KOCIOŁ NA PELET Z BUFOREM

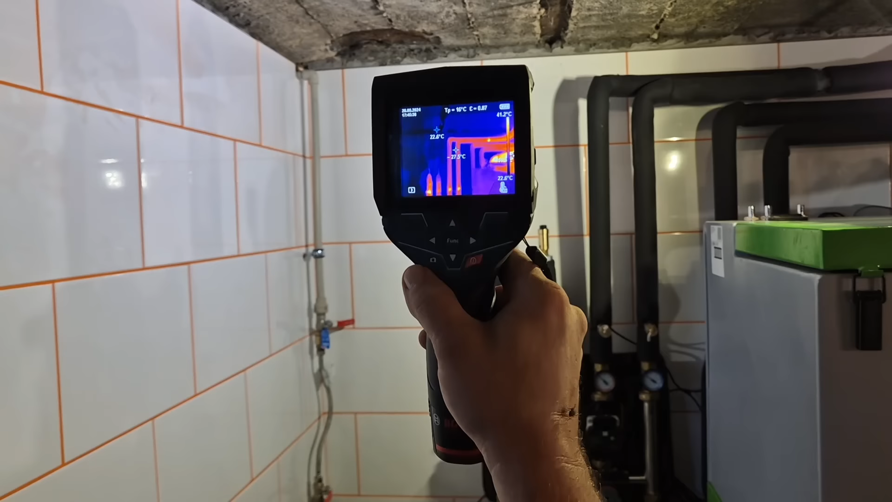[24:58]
Idzie. No i tam jest dziura. No i tam, gdzie jest dziura, zawsze świeci.
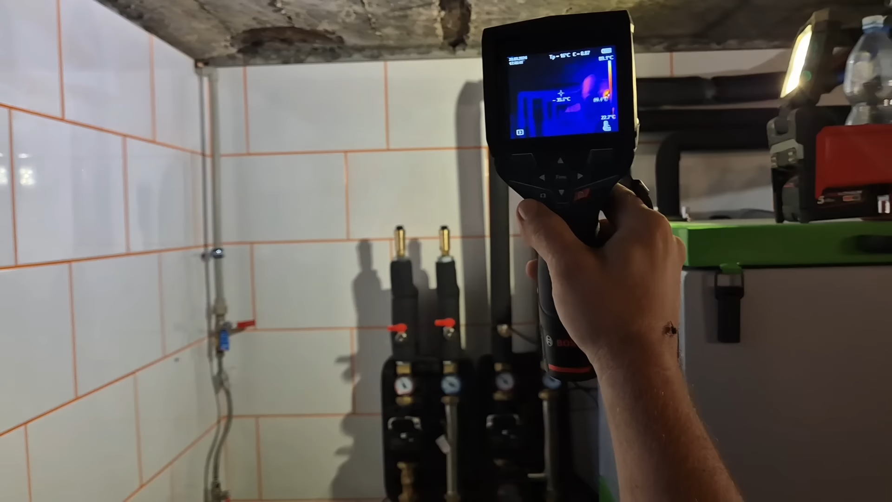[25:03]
Lampa ci też świeci. Lampę jakbyś zabrał. No.
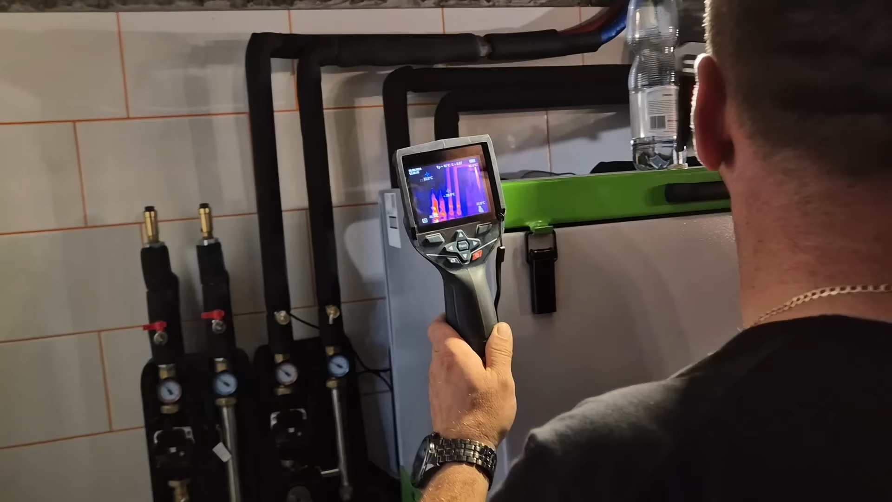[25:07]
No ale tak, zobacz, Artur, ale weź tu poświeć.
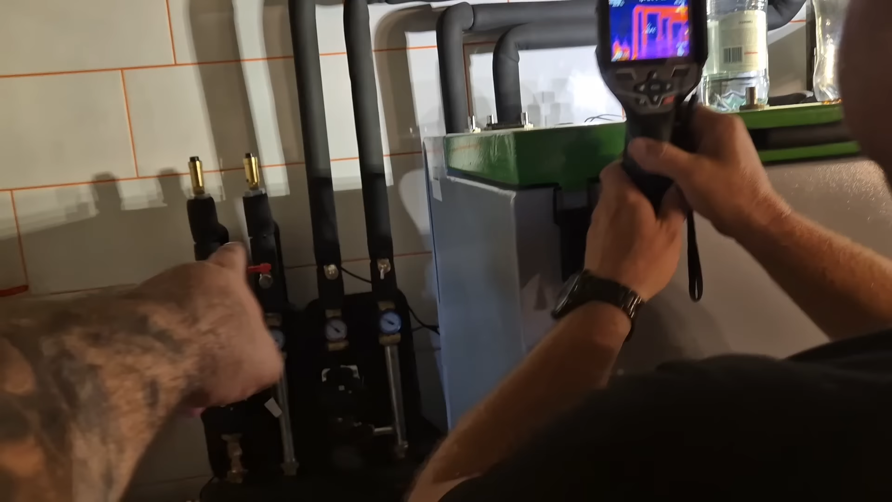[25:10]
Ale weź tu poświeć, patrz. Mamy zawory. No i widać zawory, tak?
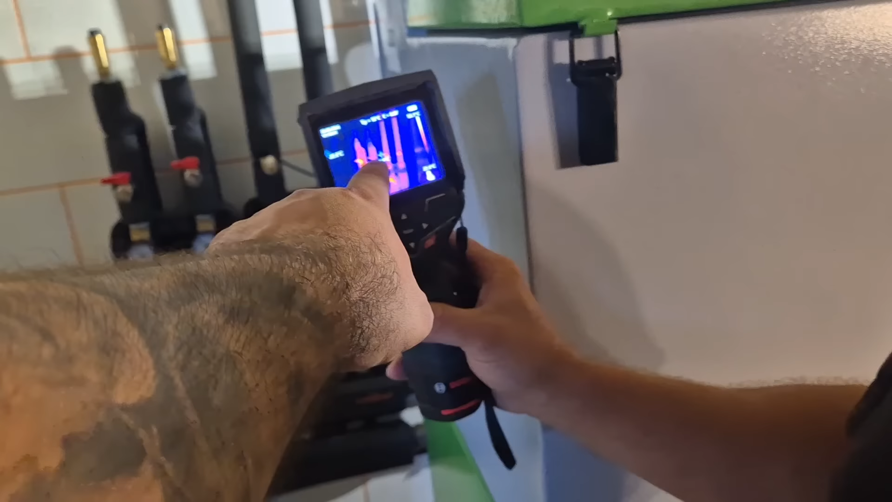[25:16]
To, co jest poizolowane kauczukiem, no to widać, że jest poizolowane kauczukiem.
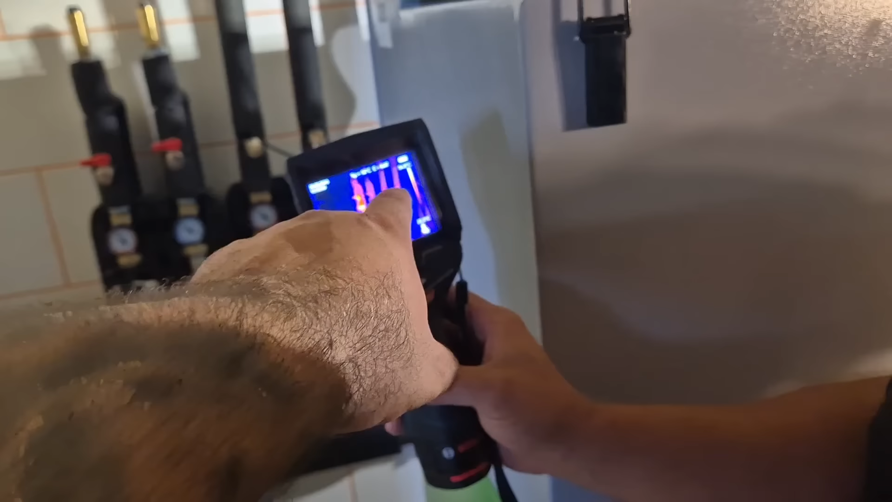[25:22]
Tam, gdzie jest przerwa na kauczuku, gdzie się kauczuk łączy, tu widzicie, no to jest wszystko, to są zawory. O, widać, że są tam zawory, tak? No nie ma litości.
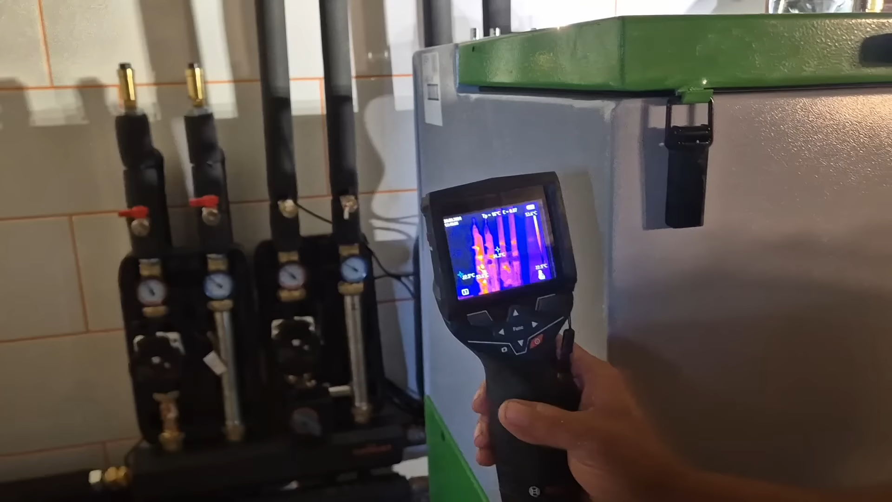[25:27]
Termometry też oddadzą. Natomiast, no wiadomo, tutaj tak, musi, tam nie grzeje jeszcze to jakoś mocno, tak?
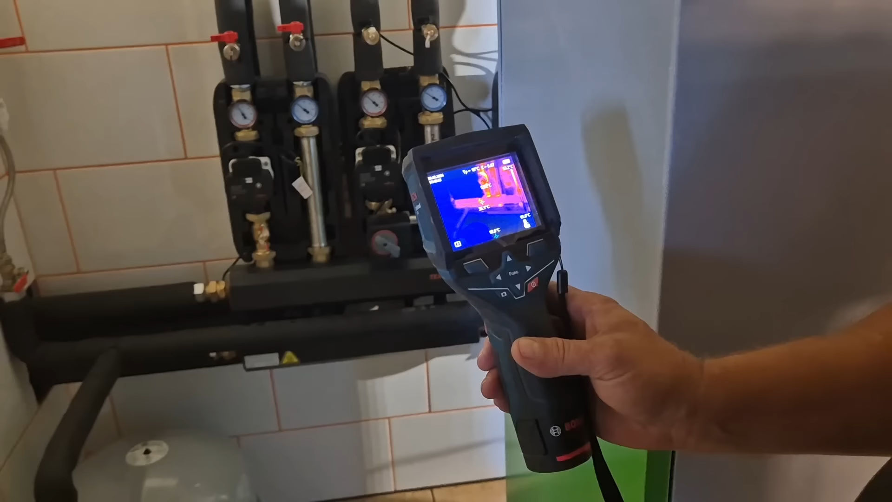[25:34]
Bo tam nie puszczamy temperatury. Zaraz pójdziemy, zobaczymy, jak podłogóweczki świecą. I tyle.
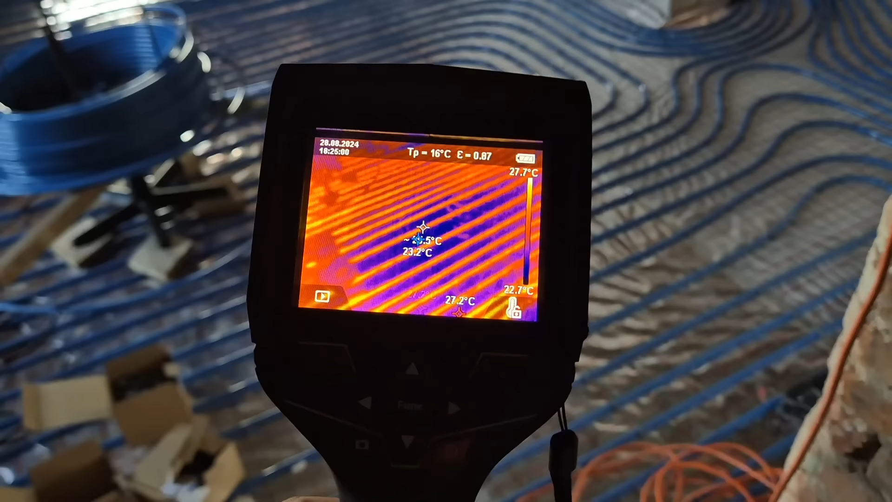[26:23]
On screen: scale top 27.7°C, scale bottom 22.7°C
O, bez tych, bez betonów to się pięknie podłogówki sprawdza, widać jak świecą.
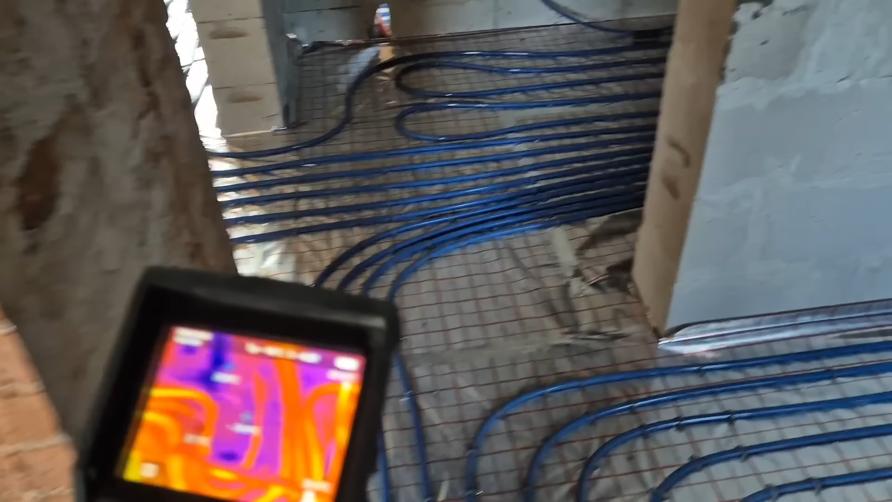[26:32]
O, to jest mistrzostwo świata, tak wszystkie powinny być robione, żeby nie trzeba było się zastanawiać, tylko odpalać kotłownię na podłogówkach odkrytych. No, pięknie.
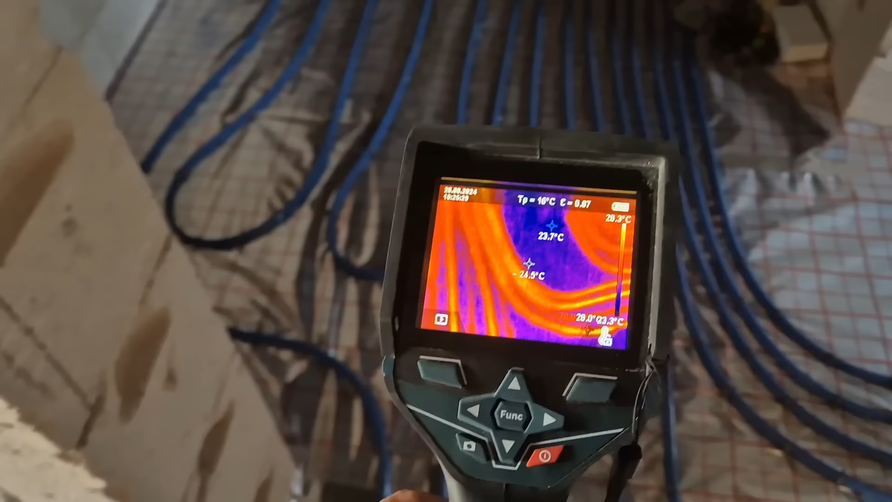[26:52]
Wszystko świeci, aż gwizdzę. Damy panu inwestorowi kamerę, niech sobie sprawdzi też.